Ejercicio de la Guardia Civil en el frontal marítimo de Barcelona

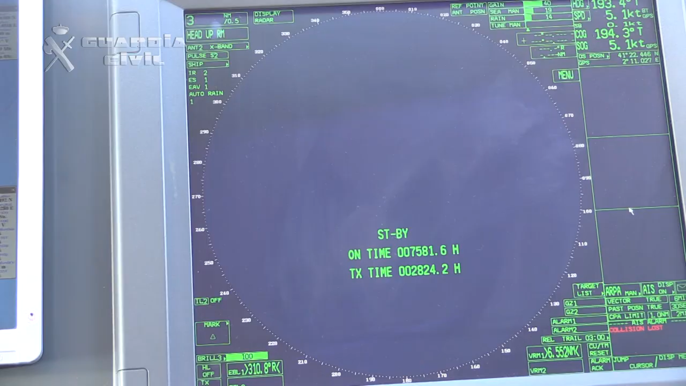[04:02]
Posteriormente comenzó el ejercicio práctico que consistió en la detección,
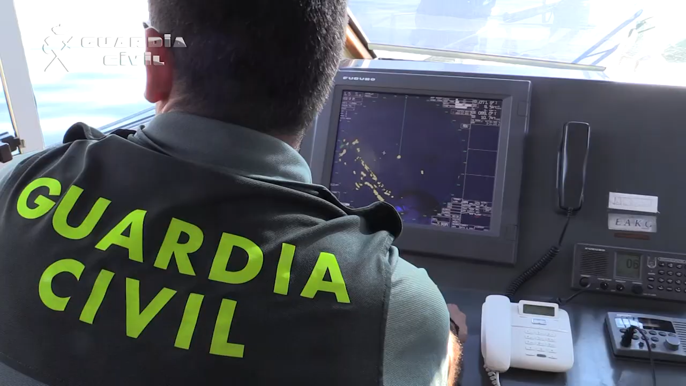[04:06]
asalto y detención de los ocupantes de dos embarcaciones sospechosas de tráfico de drogas,